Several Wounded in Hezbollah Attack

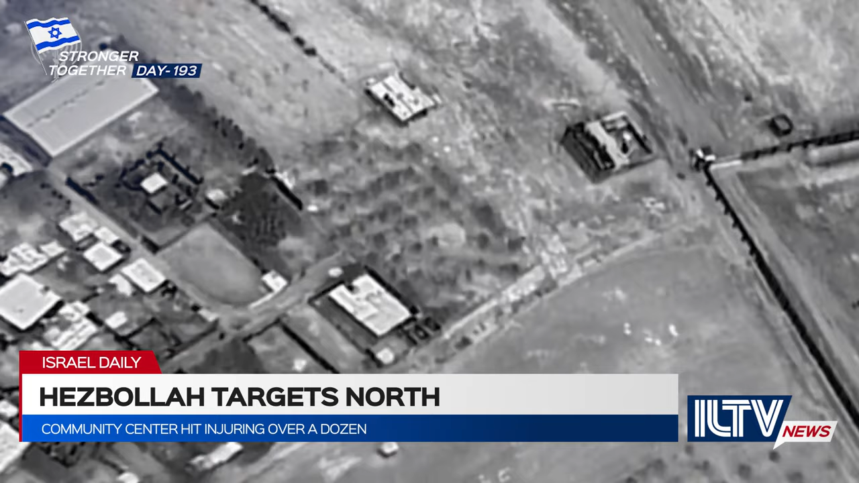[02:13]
IAF aircraft also struck a number of rocket launchers that were ready to be launched toward Israeli territory.
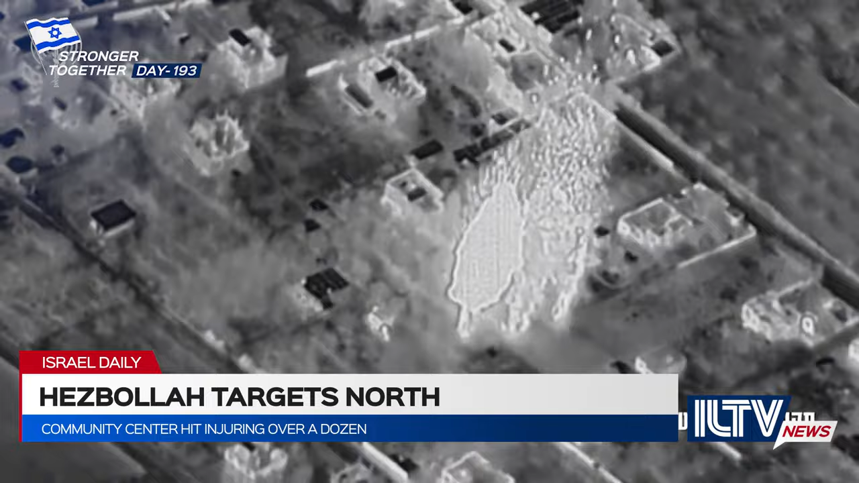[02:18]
Palestinian health officials said an Israeli strike killed four people and wounded several others in Rafakh,